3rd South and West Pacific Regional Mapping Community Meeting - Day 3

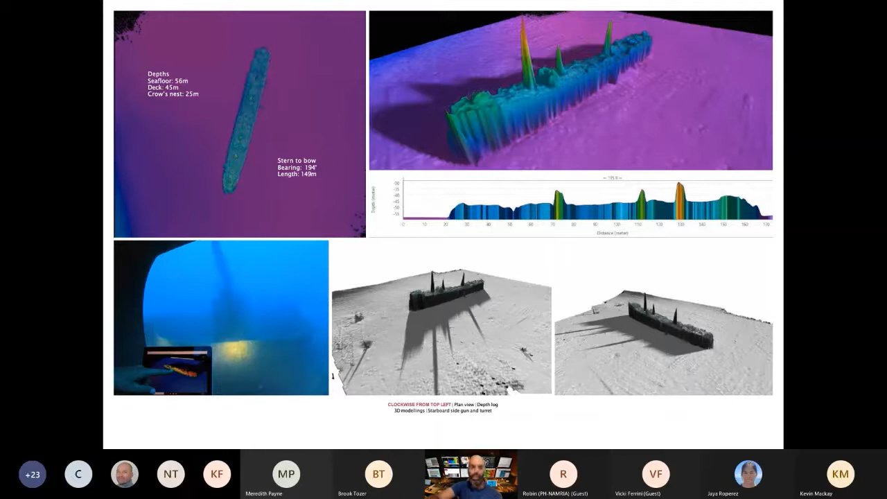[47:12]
in respect to the wreck itself, because like I said, the visibility is really limited and you can hardly see the other side of the shipwreck and that kind of stuff. So yeah, just another image of the Kanawha.